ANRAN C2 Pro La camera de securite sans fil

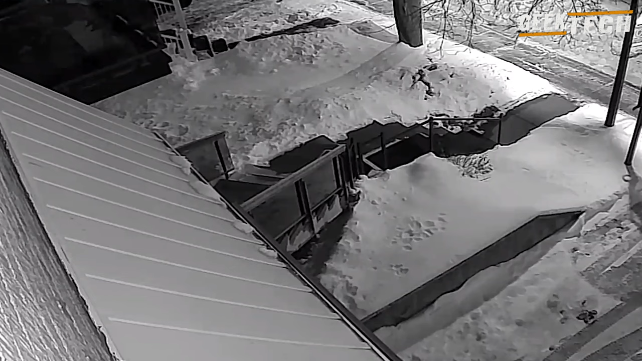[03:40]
L'audio qui est bidirectionnel mais aussi entendre la personne qui est à l'extérieur. Et pour éviter que la caméra enregistre tout le temps, vous pouvez mettre seulement les enregistrements pendant la détection du mouvement, qui par la suite vous envoie une notification. Il y a aussi une possibilité de déclencher une sirène d'alarme mais comme le bruit est fort,